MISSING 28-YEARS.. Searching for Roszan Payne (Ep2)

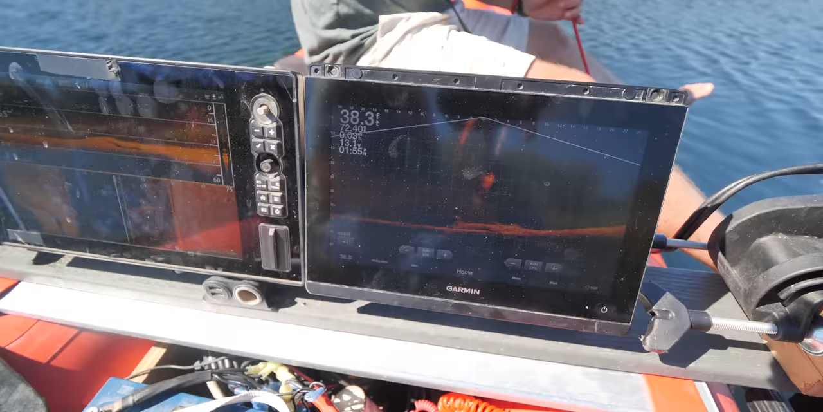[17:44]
We'll just get eyes on it. I mean, we know where it's at right here. Off of this. So let me just do side scan on it.
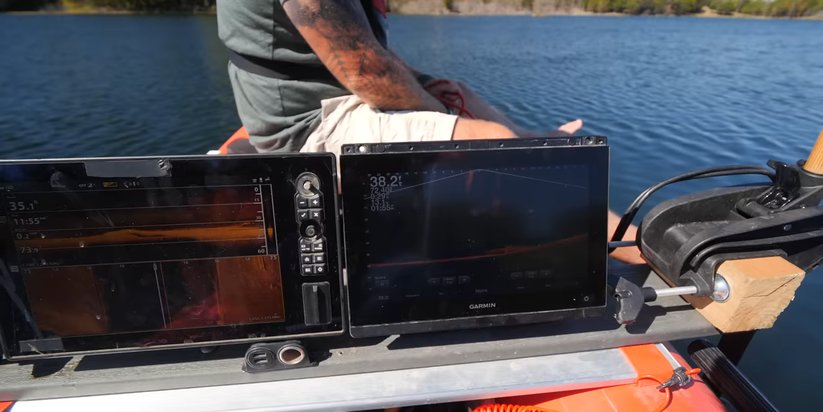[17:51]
Go ahead and pull your magnet. So it's going to be on the right over here. Is where it's going to be.
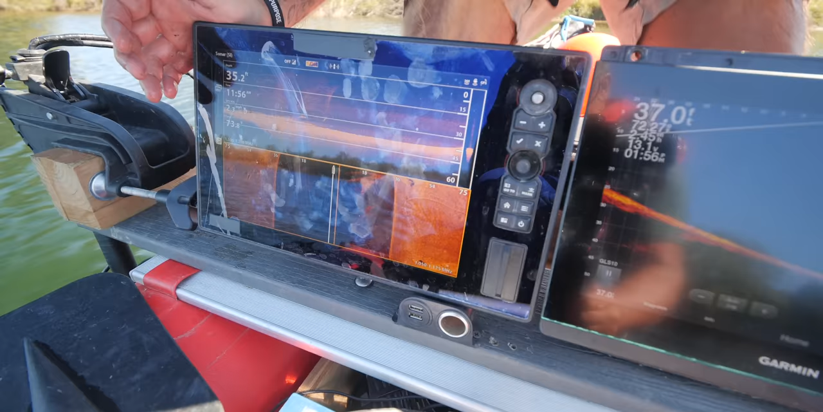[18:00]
Yeah. That looks like a log to me. Old dock, like you said. At that angle.
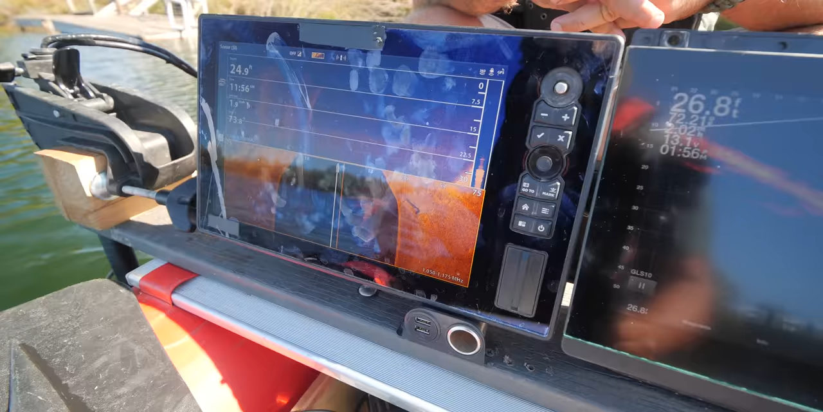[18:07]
All right. That one rules that one out. In fact, that's what you have right there. You have an old dock there. That's probably part of it.
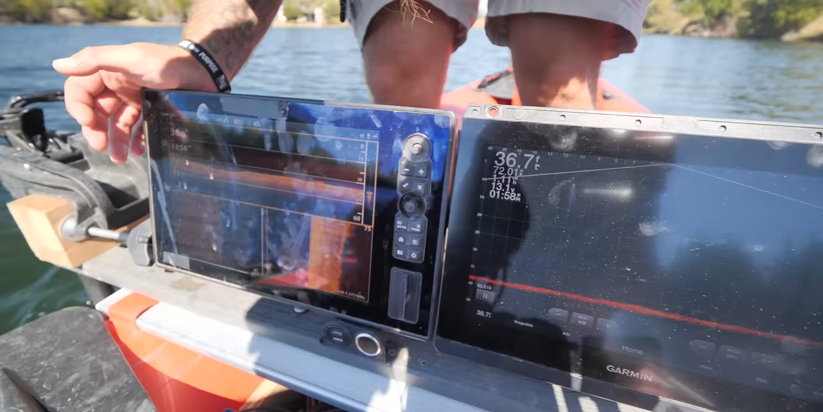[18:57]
From that view, that's definitely a boat. Yeah. Yeah, so here's the life scope of it.
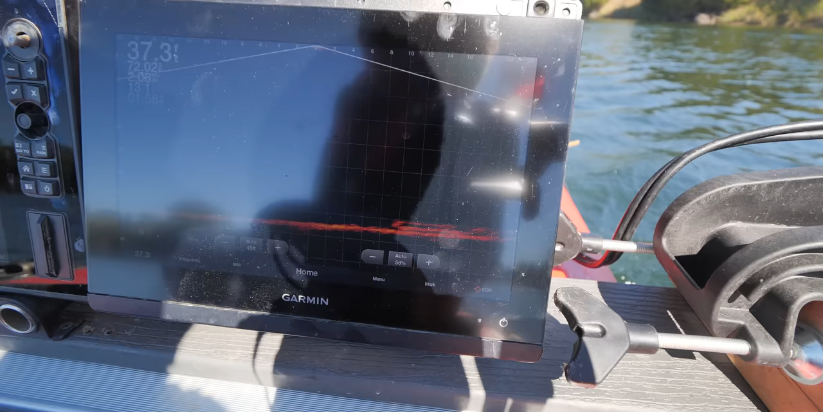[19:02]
Okay, we're right over it, right here.
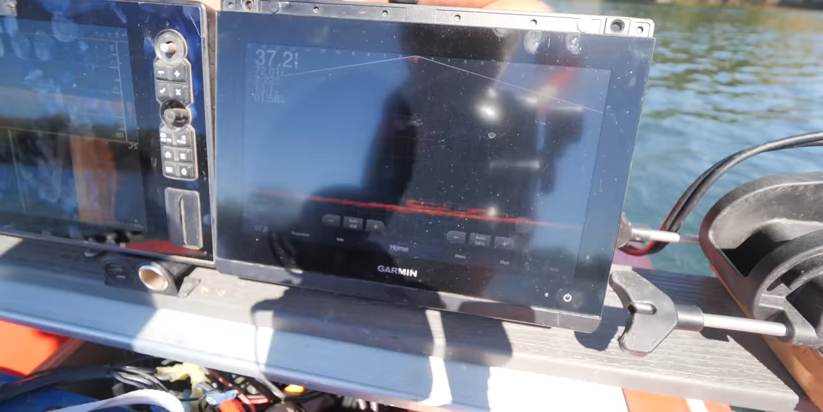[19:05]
Not tall enough at all.
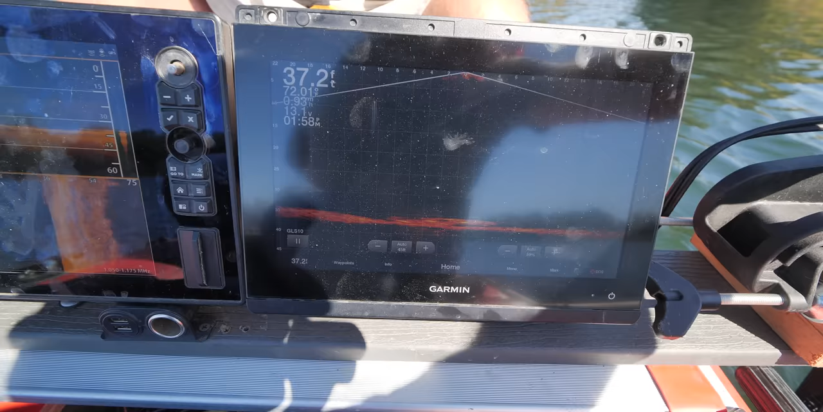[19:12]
Boat. All day long.
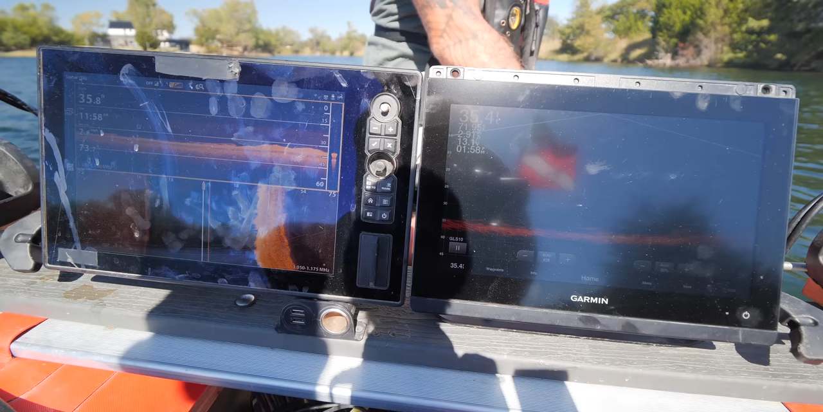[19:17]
At least we're finding something now. We haven't found anything. It's our first boat. Yeah, first boat.
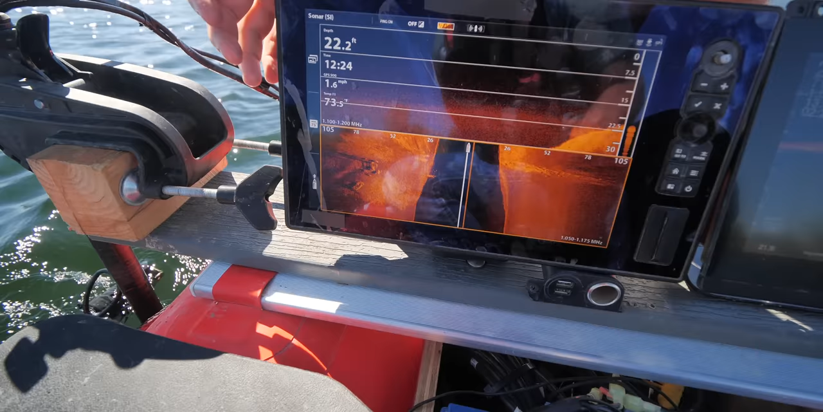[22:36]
On screen: depth 22.2 ft
Look at that upside down right there.
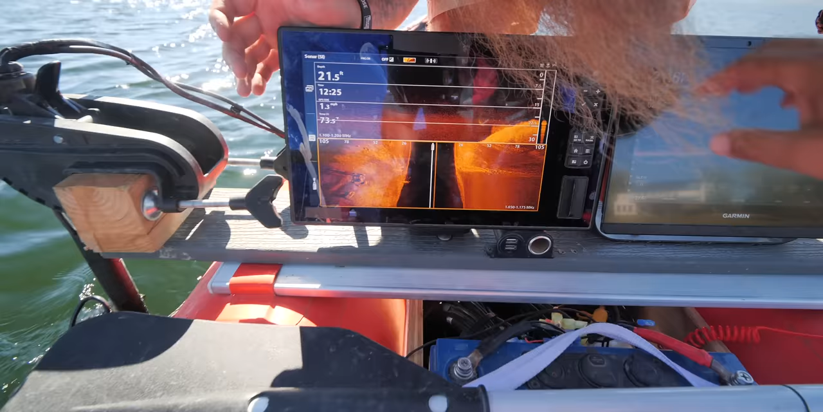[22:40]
Turn this back to 75.
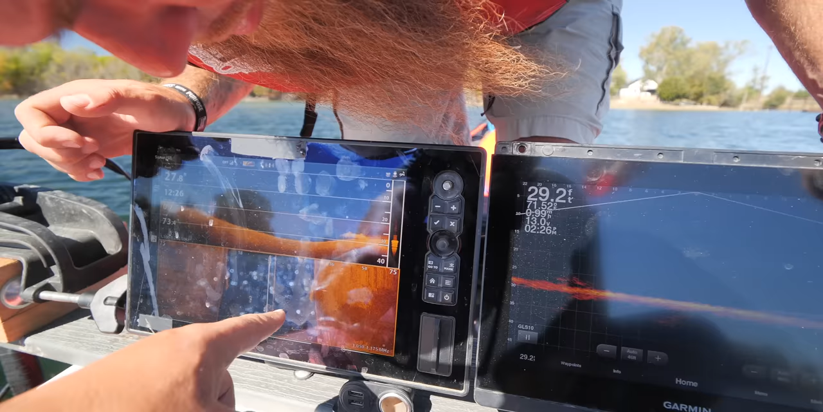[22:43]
Tell me that's not a car upside down right there. It does appear to be. I just don't.
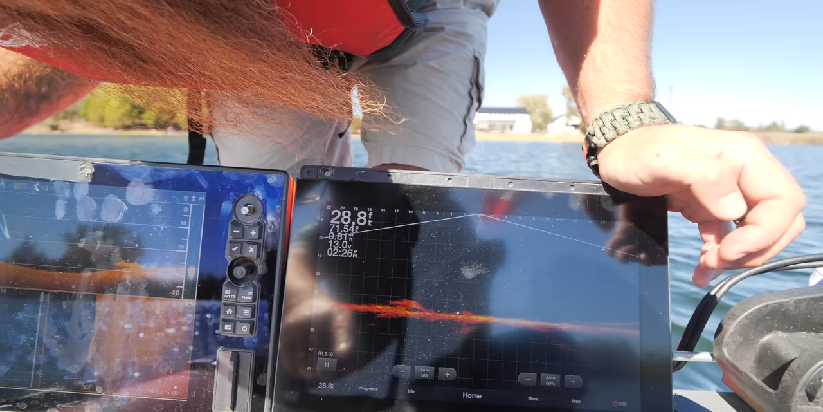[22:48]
I mean, it looks like a foot tall.